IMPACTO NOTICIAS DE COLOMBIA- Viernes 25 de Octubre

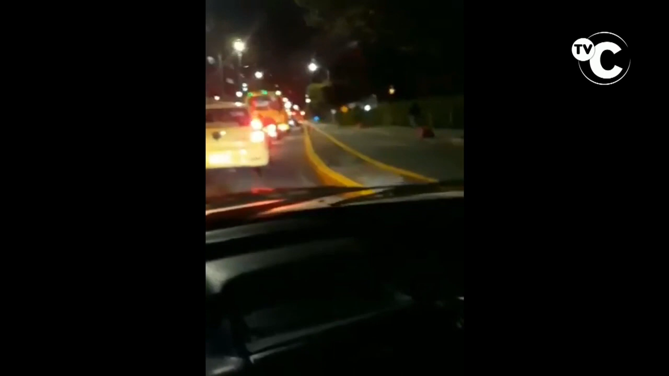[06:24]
Mire, Navarrito, su alcalde... En Bucaramanga, a nuestro amigo Navarrito, de las Pepitas de Navarro, le enviaron este video en donde los habitantes de la Ciudadela Real de Minas, ofendidos por el tema de la ciclorruta, le piden al próximo alcalde de Bucaramanga que las levante, porque legalmente no fueron bien socializadas con la comunidad.